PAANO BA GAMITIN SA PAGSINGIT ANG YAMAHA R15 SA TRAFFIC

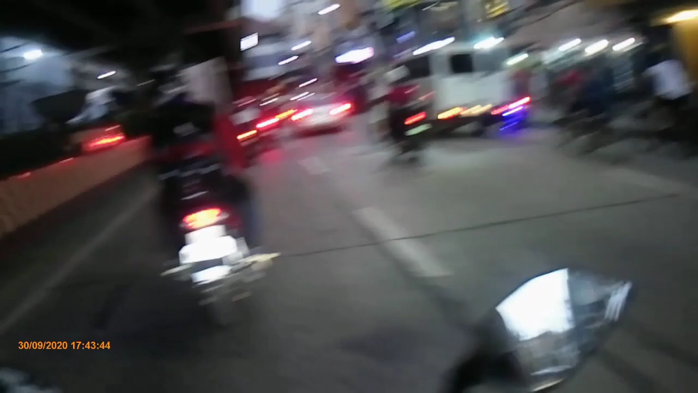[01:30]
lagi maulan. Ngayon ang kahapon, inaabot tayo ng mabuti. Medyo mataas yung
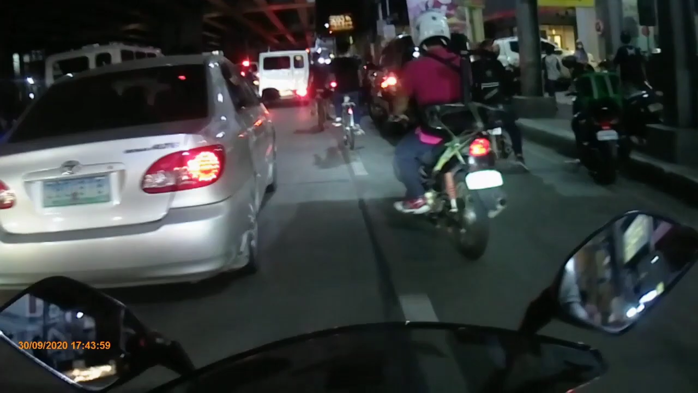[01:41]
yung motor natin.
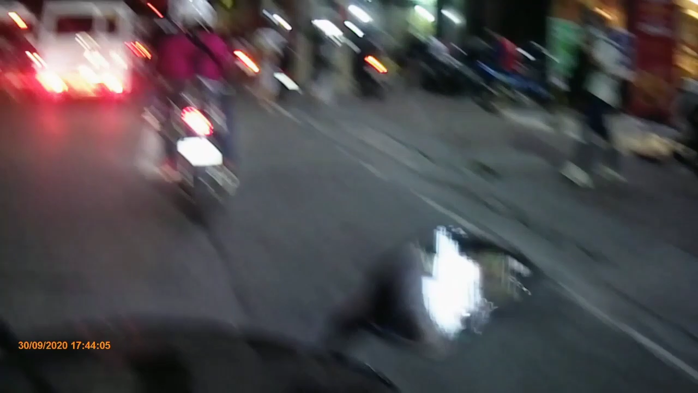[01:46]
Kaya nakalusot tayo sa bahane. Hanggang malapit sa tuhod ang bahay. Kaya yung mga scooter na iba, hindi nakalusot.
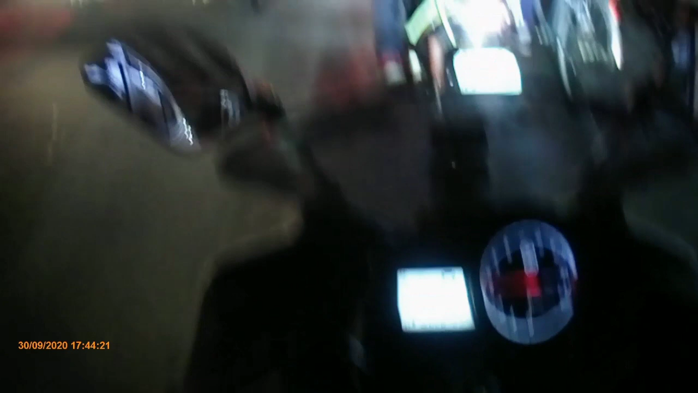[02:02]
Buti itong araw na to, wala pang ulan.
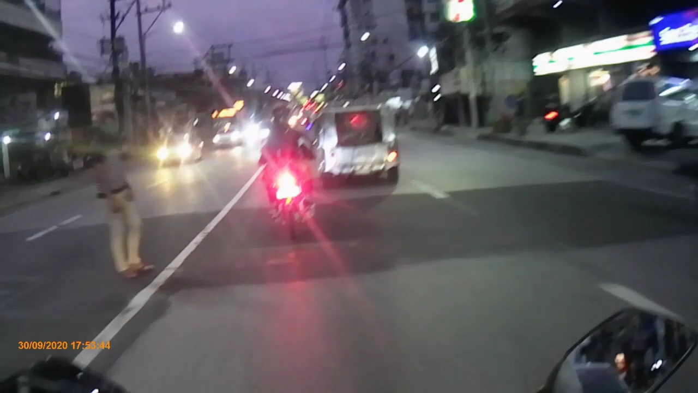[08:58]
tatakyan and then pedestrian kaya hindi masyadong atawang takbo natin dito traffic kaya maraming na rin kasi para safe din pag uwi ng bahay at may mga naghihintay sa atin mga karay.
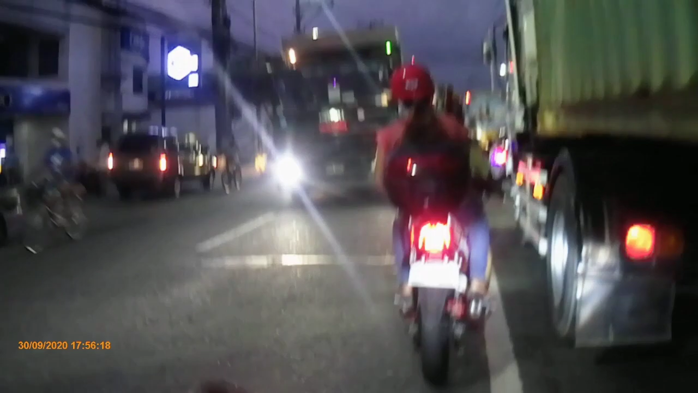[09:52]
Pinaka the best way to dito. Kasi lang delikado naman sa mga ano oh? Sa kasalubong kaya ingat lang. Ang init ng tambucho ng bus.
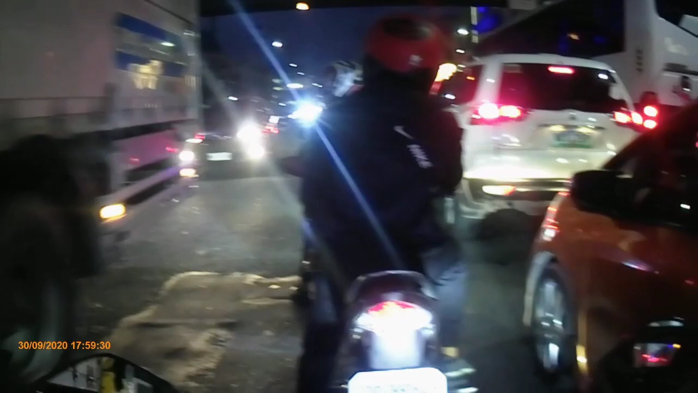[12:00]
Dito kasi yung mga daanan ng mga papuntang Bulacan. Ayan. Dito lahat ang daan. Ewan ko lang, yung iba, may dinadaanan silang ibang, ano, yung mga, ano, tingin ko dito lang eh, yung pinaka best way na daan, kaso lang, ano eh, ganito naman yung araw-araw mong, ano, traffic.
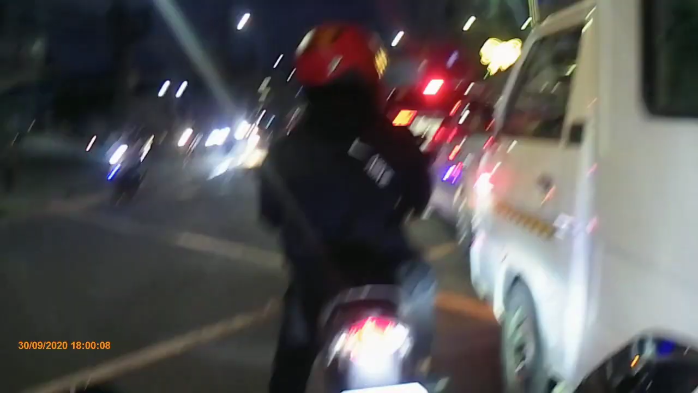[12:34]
Siguro pag naka 4 wheels ka, ewan ko ilang oras bago makarating dun sa pupuntahan mo. Alam, buntot-buntot lang tayo. Ganito lang tayo. Pero nauna na si, ano, si Brian.
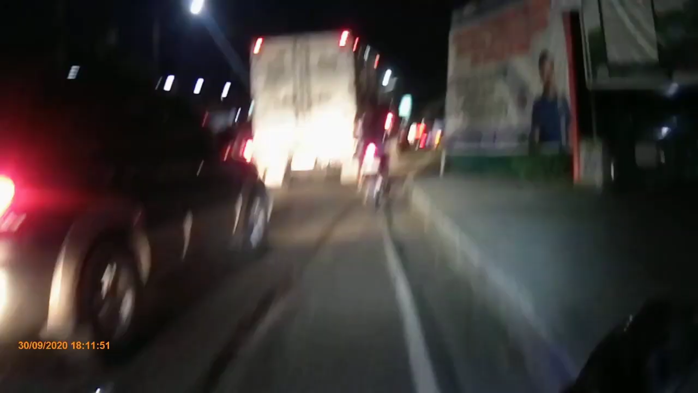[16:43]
Paligo-ligo yung bus eh. Kaya, hirap sumingit. Dito pag lagpas nyo dito mga aray, medyo ano na ito, magaan na ito. Magaan na takbuhan. Ayan.
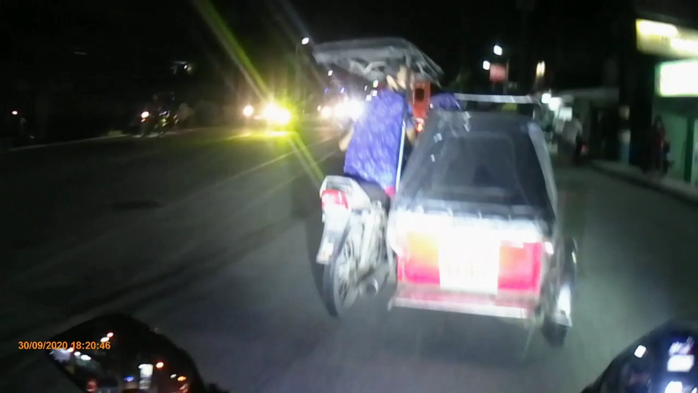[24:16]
Ay, mga tricycle dito, mahirap, walang kailaw-ilaw. Di konting ilaw, mga ride, hindi mo makita.
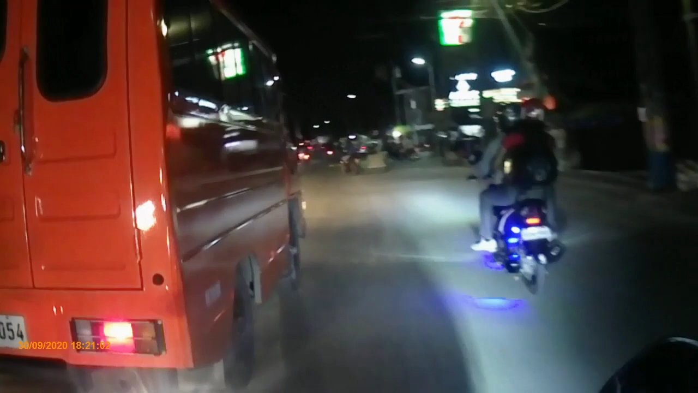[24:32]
Mahirap sa mga tricycle, dapat maintain din yung mga headlight, taillight, signal light. Dapat ganun, hindi lang basta-basta. Porque tricycle, eh, hindi mo na i-maintain. Dapat mini-maintain pa rin natin yan. Pagkat medyo, walang mailaw-ilaw, hindi natin basta-basta. May pikita eh, mga kapoy.